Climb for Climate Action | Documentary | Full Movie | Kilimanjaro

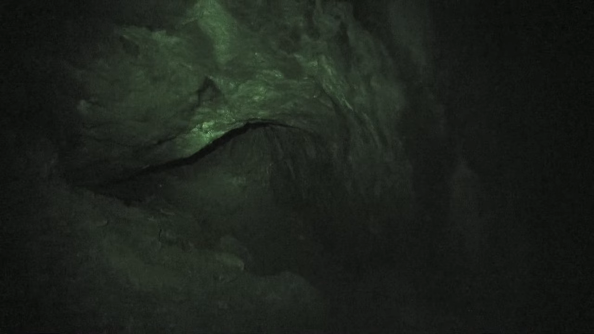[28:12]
passageway. There's a rock fall in the middle, but the cave itself is about 15
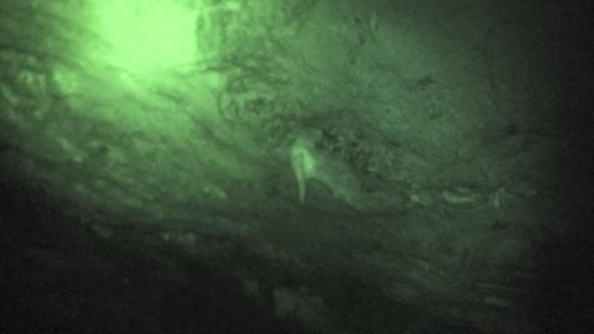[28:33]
There's a little bit of flowstone coming through the ceiling, some dissolved minerals that are forming little stalactites, but the cave itself is almost certainly a lava tube, as we're on
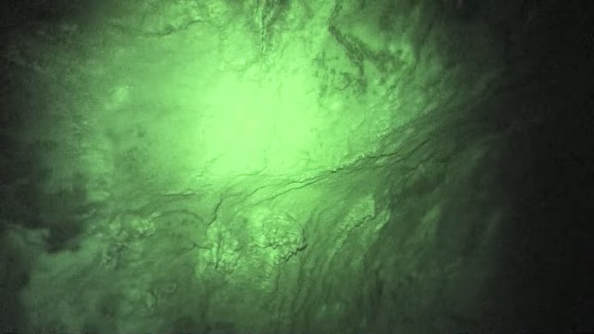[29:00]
So we can go back down and join the others. Yeah, nice. Amazing. Dr.
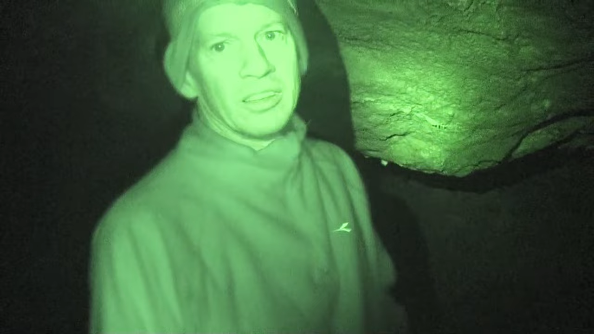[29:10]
Singleton, give me your impression of underground Kilimanjaro. The temperature's reasonable, exactly like you said. I'm amazed it doesn't smell of bat guano and there's no sign of any bats. But maybe that's because there's no kind of insects outside to eat, but bats fly a long way, so I'm still quite surprised about that. Maybe there's some other reason. Well, this is interesting too.